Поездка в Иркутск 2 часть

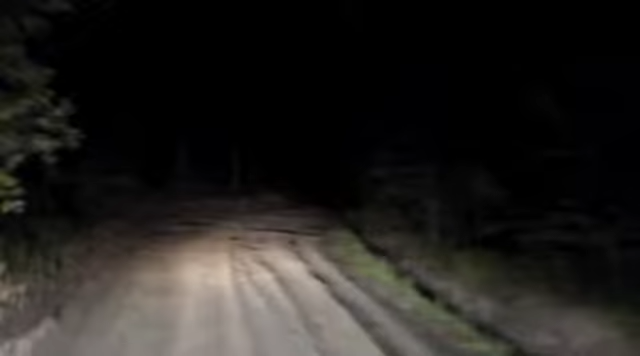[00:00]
дали. Это такой, нет, это что, это автобан у нас еще сейчас начнется. Это вообще. Да, вообще, я не знаю. Так, еще пугаться-то, классная дорога. Я просто уже привык. Тут и зимой, и летом на ней с лопатами. Вот, видите кирпичики, вот нет кирпичики, видите красненькие, вон, видите кирпичики в колее? Это я сегодня с сотрудниками. Вот, если друг рыба наша подруга.